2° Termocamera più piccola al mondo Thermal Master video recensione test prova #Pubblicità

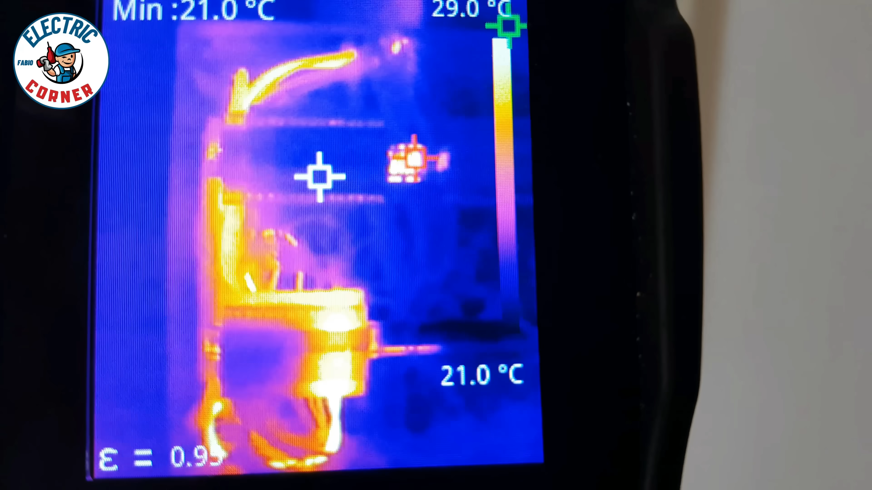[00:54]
On screen: min 21.0°C, scale top 29.0°C, scale bottom 21.0°C
Questa è la ripresa di un quadro elettrico aperto, ora vi faccio un raffronto tra questa che è una vecchia termocamera che ho già da un anno che sto usando da un bel po' di tempo, vedete la differenza grossa è che intanto la risoluzione,
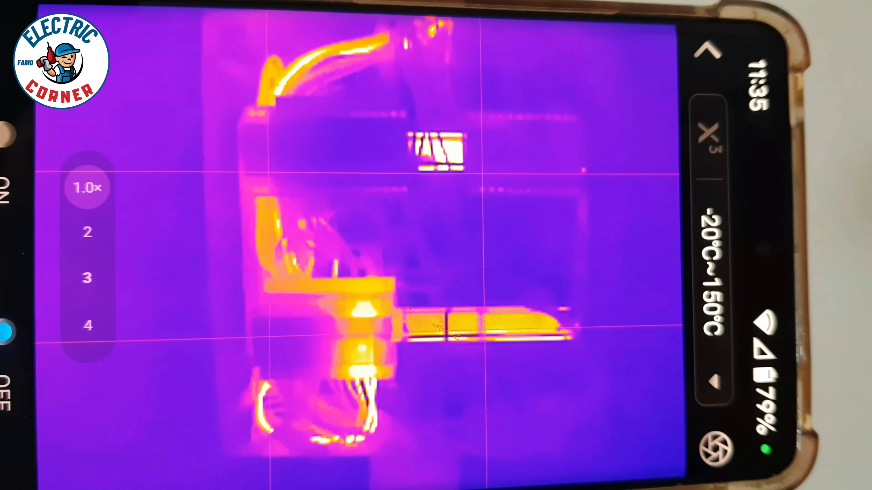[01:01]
la nettezza dei particolari dell'immagine è sicuramente superiore ma poi ho una visione d'insieme assolutamente completa di tutto il quadro.
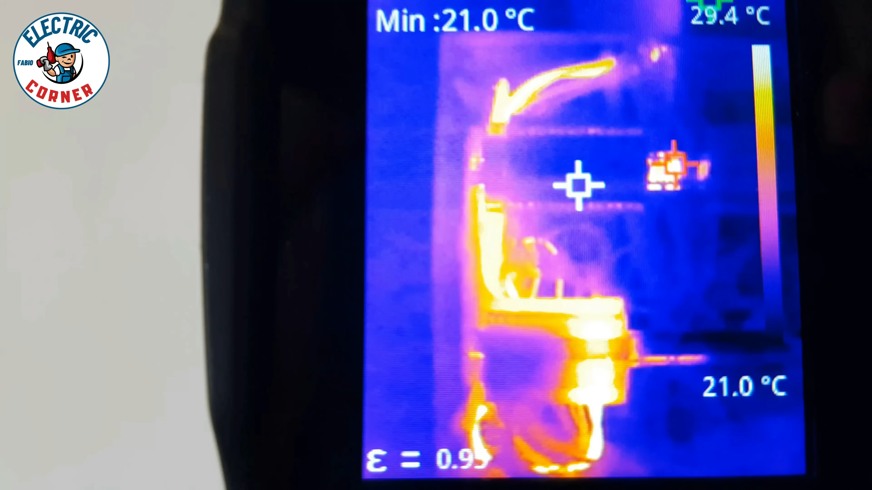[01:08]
On screen: min 21.0°C, scale bottom 21.0°C
Qui ho una visione soltanto parziale, tutte e due le termocamere sono sulla stessa linea.
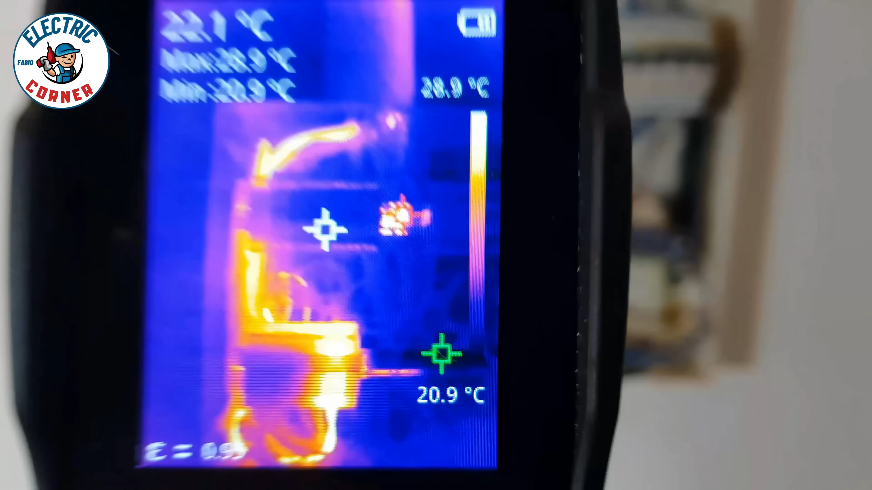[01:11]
On screen: spot 22.1°C, max 28.9°C, min 20.9°C, scale top 28.9°C
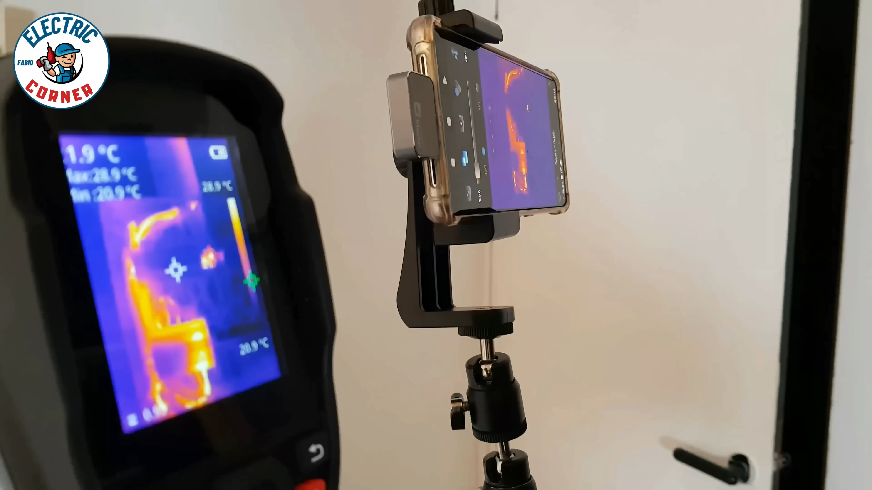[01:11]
On screen: max 28.9°C, scale top 28.9°C
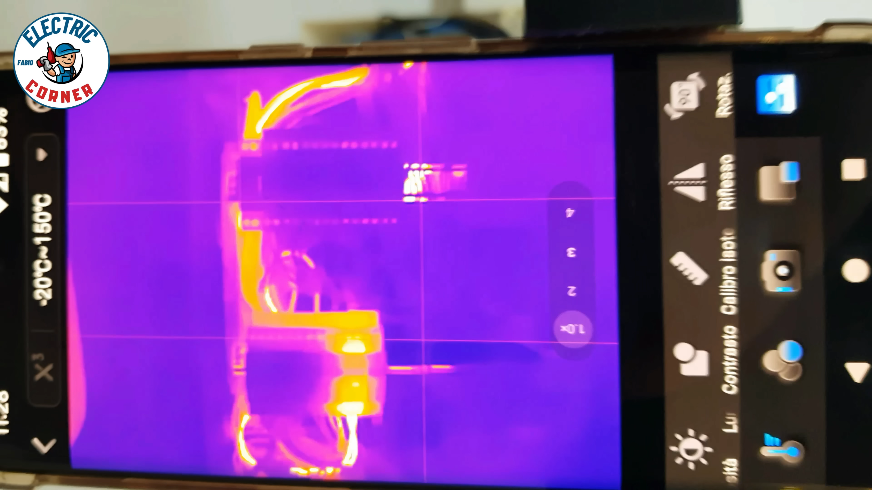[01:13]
Io poi qui posso dal touchscreen fare una marea di impostazioni,
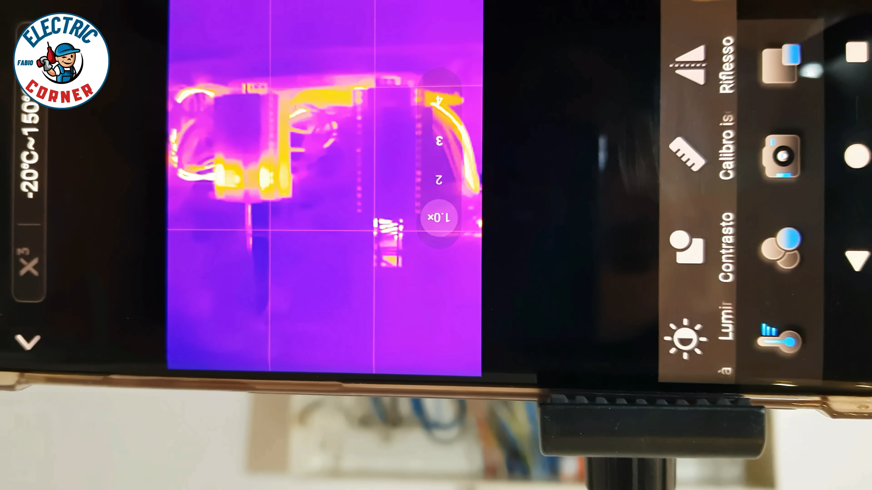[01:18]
per esempio posso ruotare l'immagine,
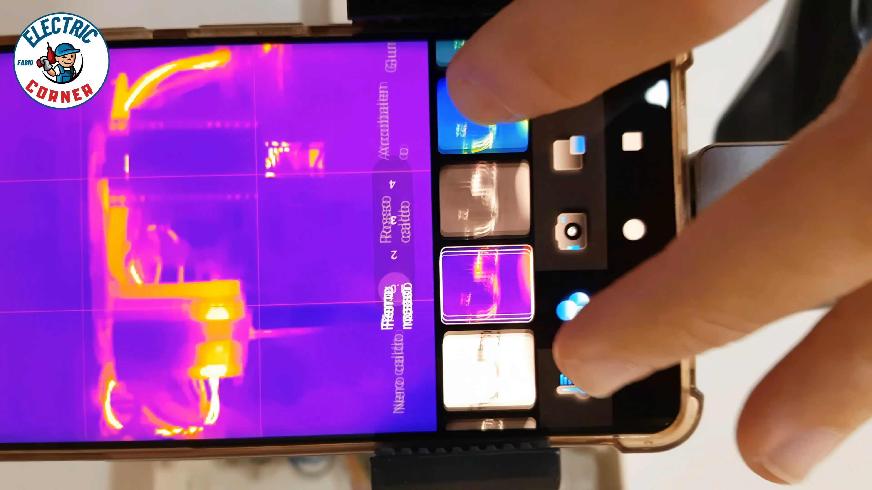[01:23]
posso andare a variare tutte quante le palette di colori in modo molto molto semplice,
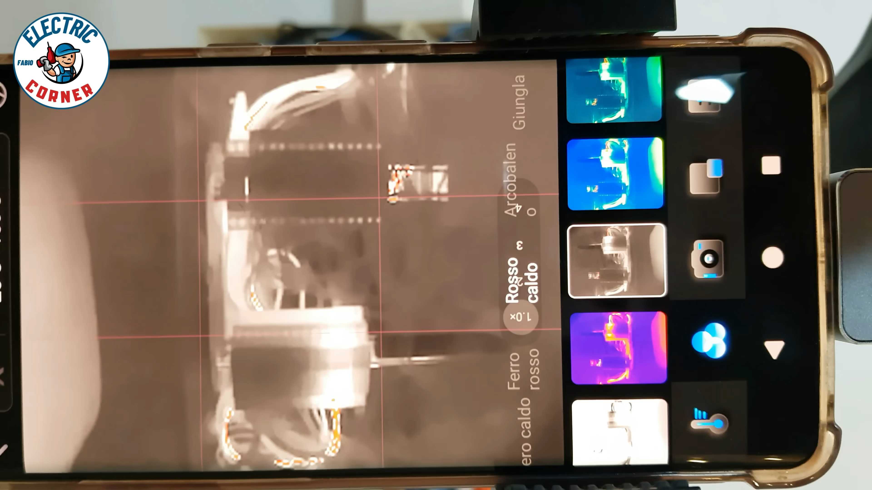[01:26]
poi posso decidere se andare a scattare fotografie oppure se andare a effettuare una registrazione.
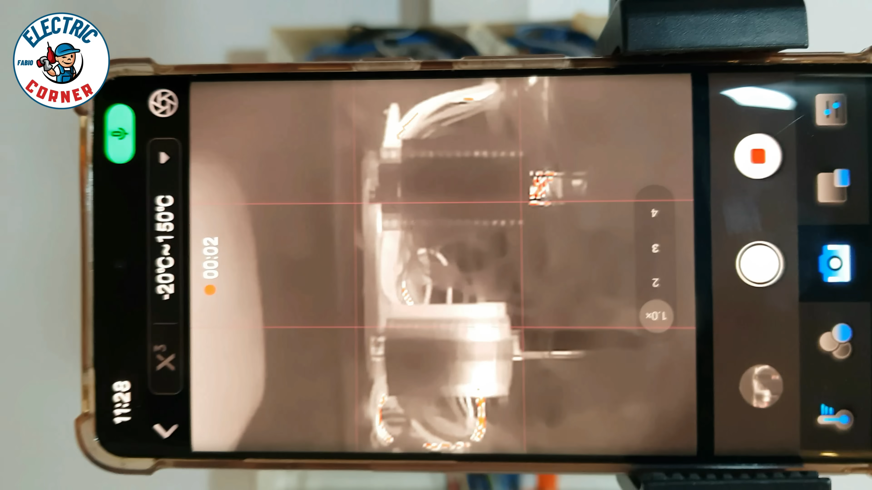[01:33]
Come ho detto in precedenza, prende anche l'audio,
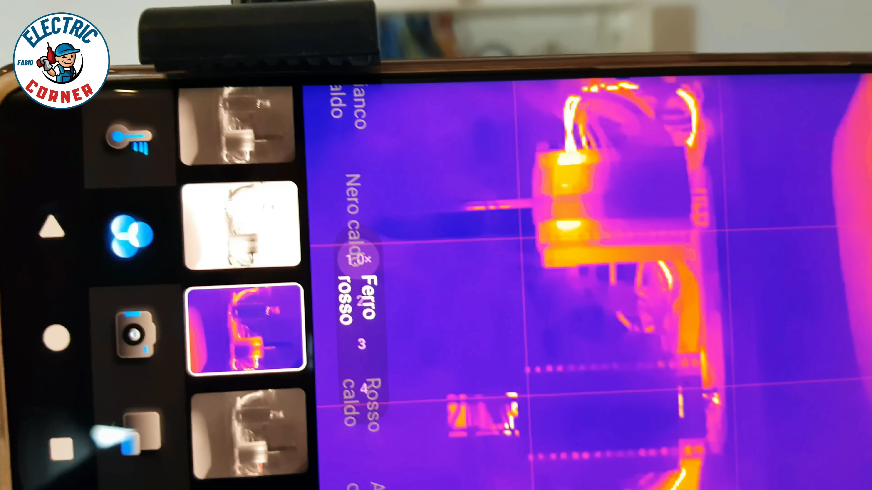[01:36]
praticamente col pulsante temperatura si va a decidere a seconda
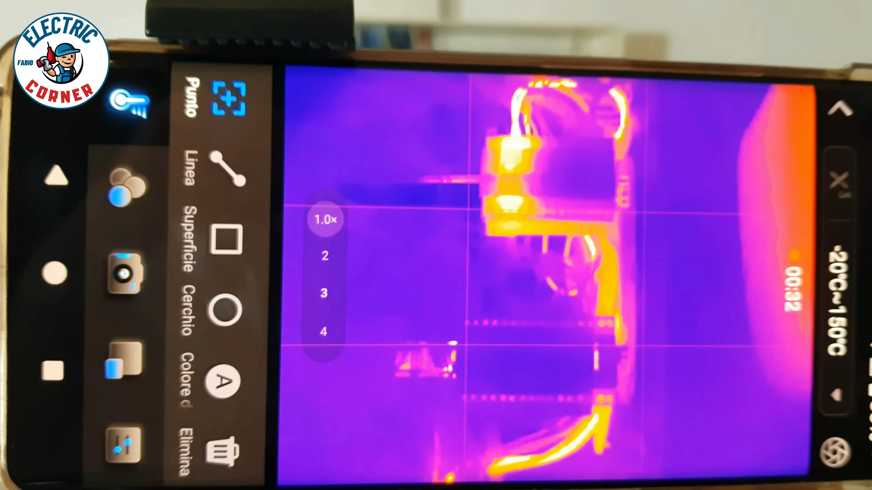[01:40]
del punto che io vado a schiacciare lui mi rileva la temperatura.
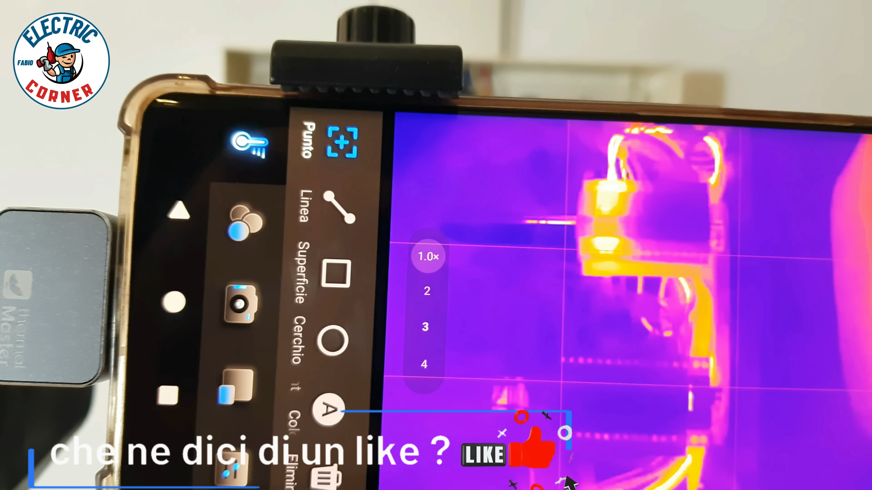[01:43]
Ora scusate non è semplice perché ho l'obiettivo davanti, cercherò di essere il più preciso possibile.
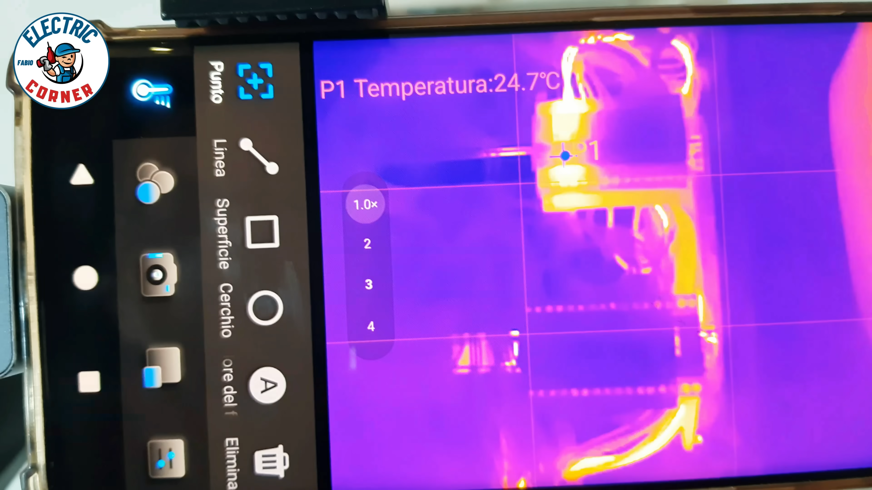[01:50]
On screen: spot 24.7°C
Per esempio se io vado a cliccare qui, ecco, va a puntare, lui mi da una temperatura di 24.7,
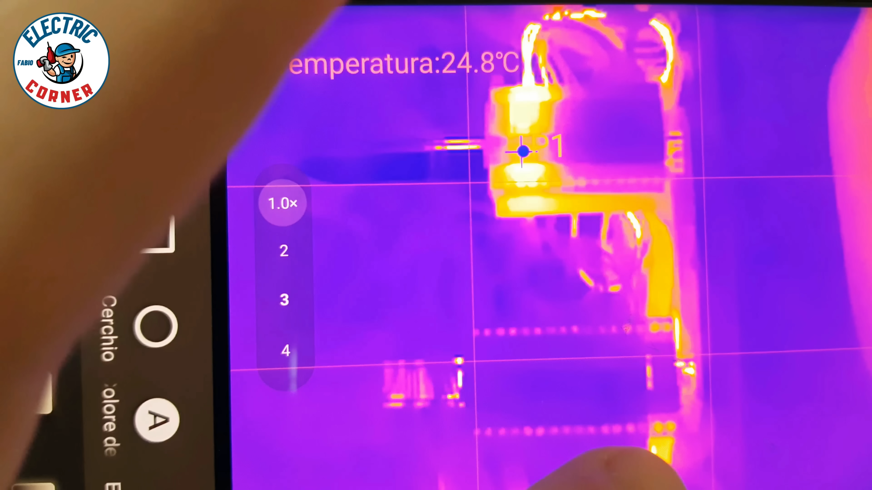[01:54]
On screen: spot 24.8°C
posso farlo fino a tre volte, ecco, quindi posso scegliere tre punti diversi oppure posso farlo per linea,
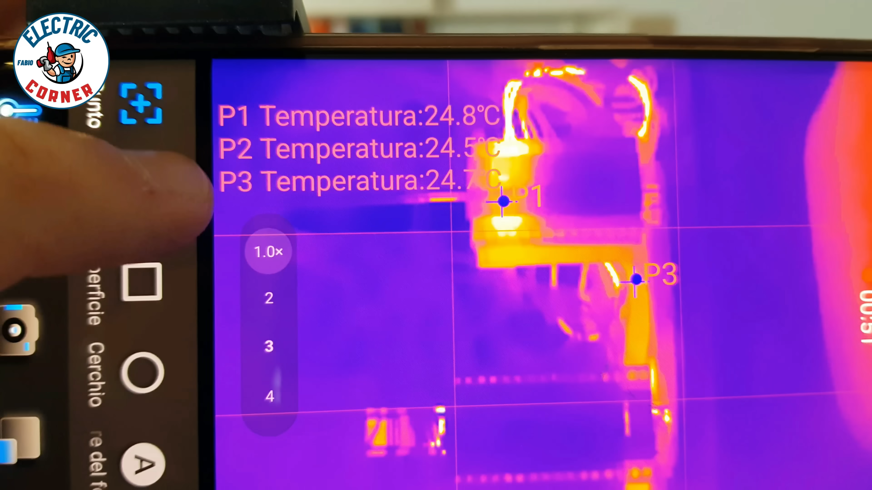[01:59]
quindi posso tracciare una linea e lui mi dirà la temperatura su quella linea,
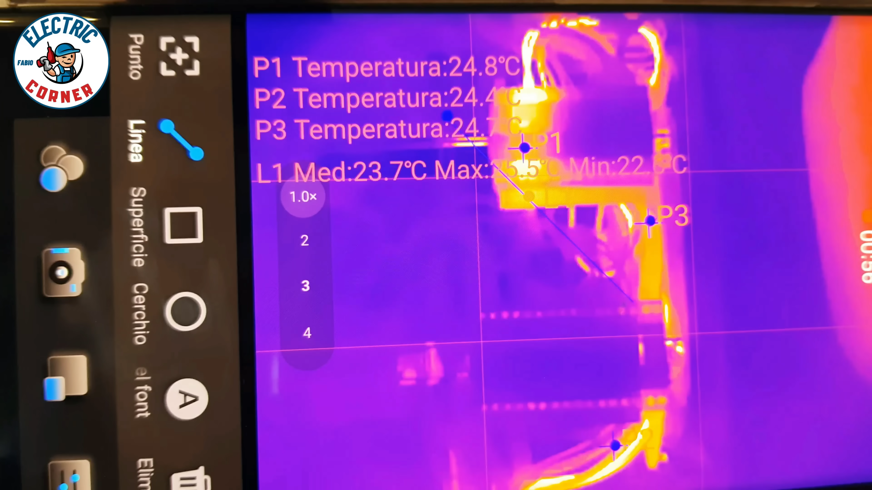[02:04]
che tipo di temperatura c'è oppure posso farlo sia con un, diciamo, con un quadrato oppure con una cerchiatura.
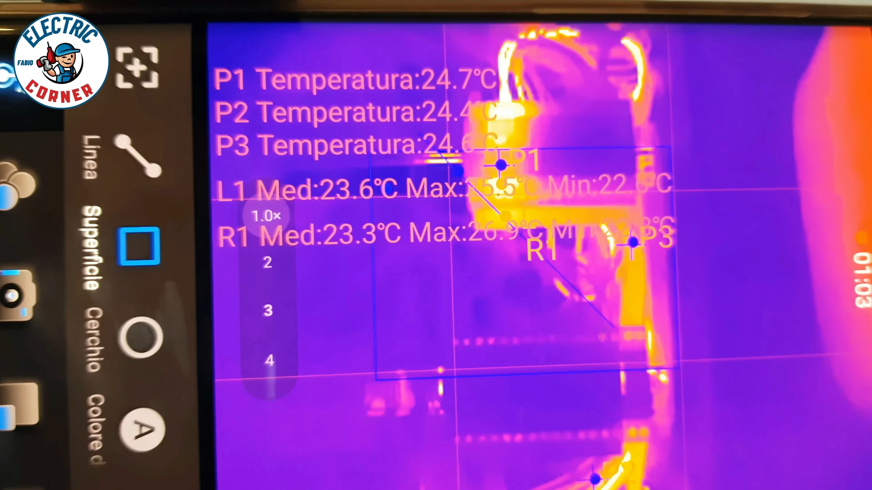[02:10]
Ora la vediamo accanto a una moneta da 2 euro, è davvero piccolissima, non per niente è la seconda termocamera più piccola al mondo.